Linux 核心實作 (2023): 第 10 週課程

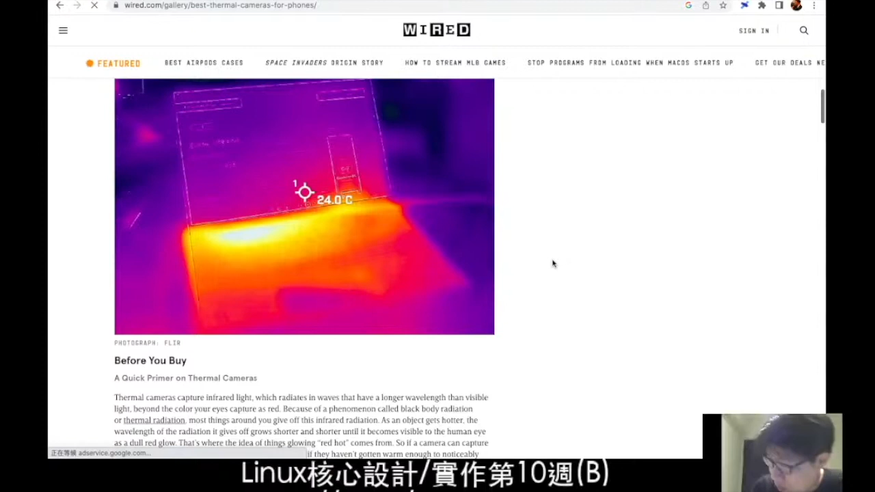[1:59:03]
On screen: spot 24.0°C
攝影機的話呢,你可以看到那個熱度的分佈然後呢,